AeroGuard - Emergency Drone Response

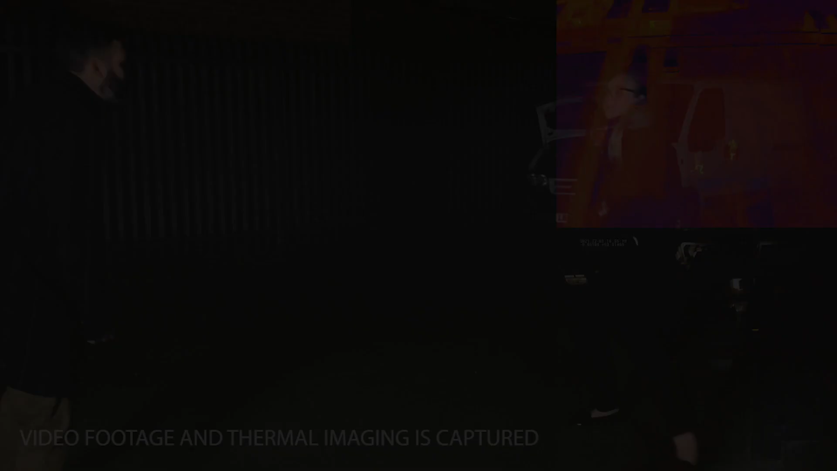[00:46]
This drone would then flood lights and record the scene, stream the footage to a control room and act as a deterrent for an opportunistic attacker.